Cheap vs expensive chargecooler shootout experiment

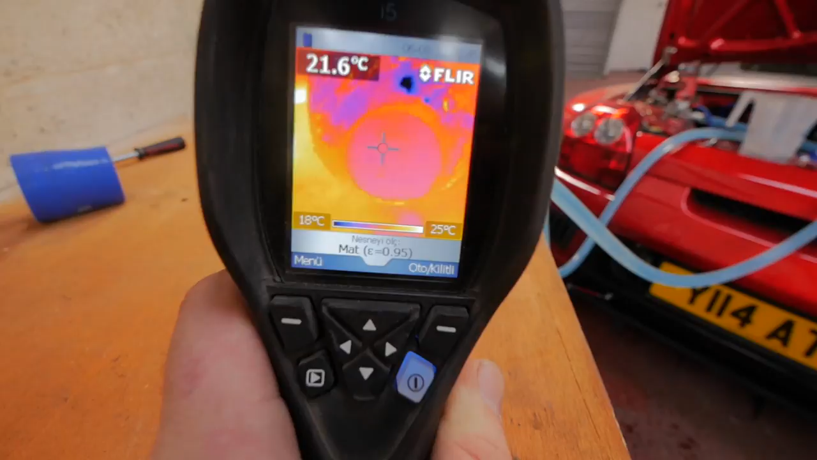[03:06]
On screen: spot 21.6°C, scale top 25°C, scale bottom 18°C
The inside temperature is room temperature, 21 degrees. Right, guys, we're all set up.
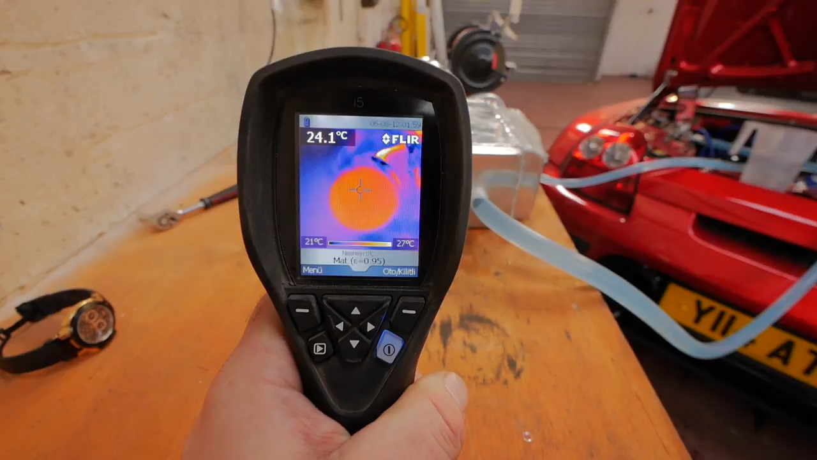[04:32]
On screen: spot 24.1°C, scale top 27°C, scale bottom 21°C
24 degrees, the inside temperature of the charge cooler, so that's more or less ambient.